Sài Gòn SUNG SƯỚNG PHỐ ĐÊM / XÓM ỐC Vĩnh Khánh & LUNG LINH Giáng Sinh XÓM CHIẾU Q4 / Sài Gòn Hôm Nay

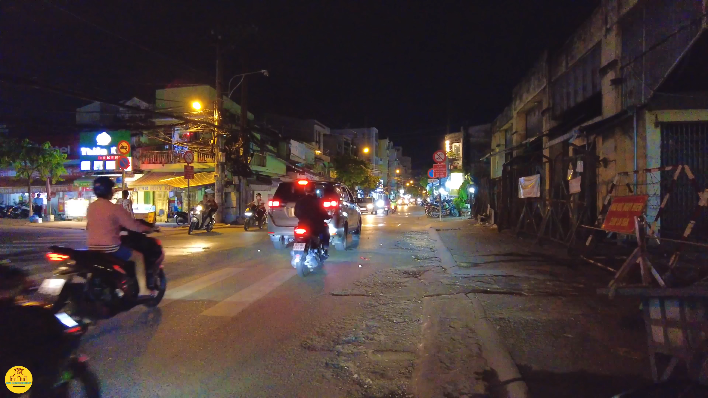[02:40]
Rồi, mời cô bác anh chị quẹo tay trái với em nha. Chúng ta đi về con đường Tôn Đản.
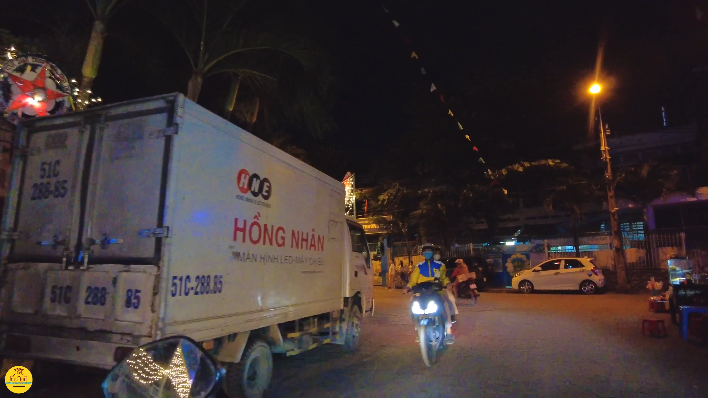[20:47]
Xung quanh nhà thờ Xóm Chiếu. Mời các anh chị đi cái con hẻm này trước nha.
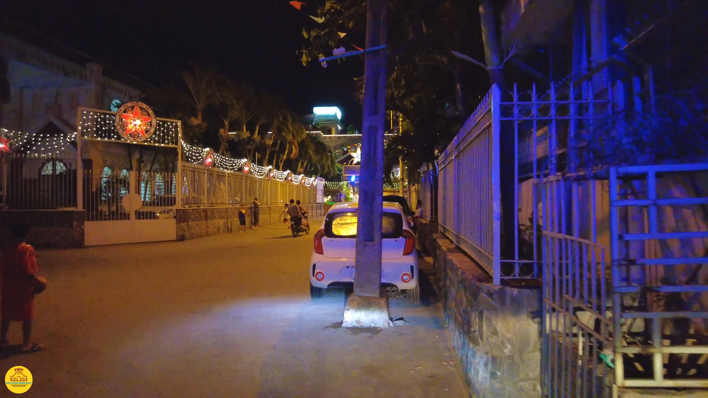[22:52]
Có gió, xung quanh nhà thờ Xóm Chiếu có gió.
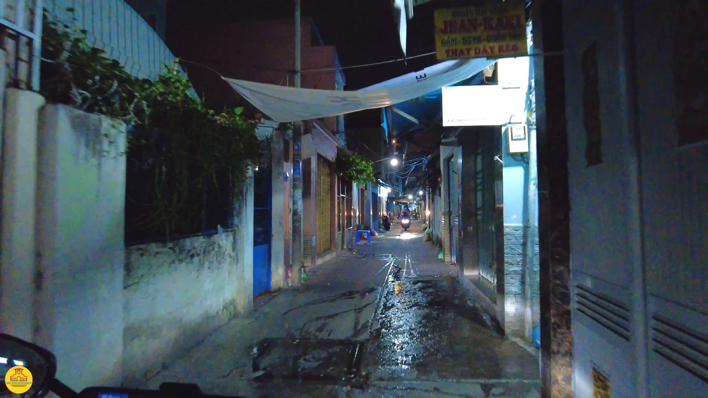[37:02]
Chắc là do nước thì nó xịt. Trong này thì em sẽ chạy nhanh một chút để nhanh ra con đường Đoàn Văn Bơ.
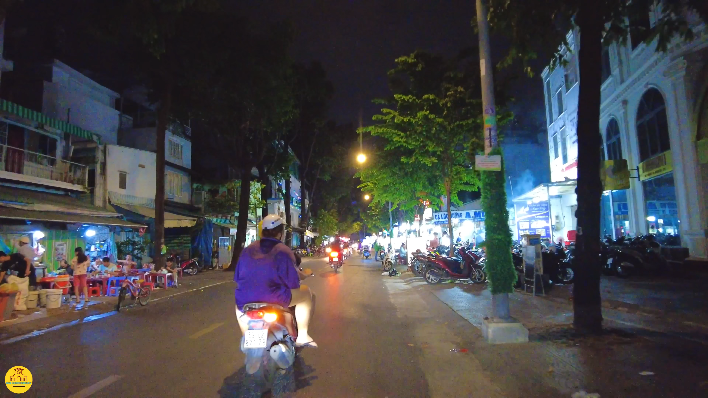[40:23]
Đây là cái phố có lẽ là bán ốc rồi các món nhậu rồi đông đúc bậc nhất của quận Tư, nó thành cái phố ẩm thực rồi mà. Ốc ti 20 ngàn.